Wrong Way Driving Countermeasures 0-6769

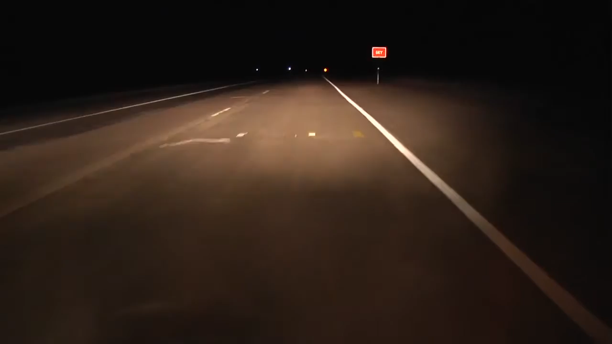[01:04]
One in particular that we've been doing the last two or three years is a flashing wrong way sign.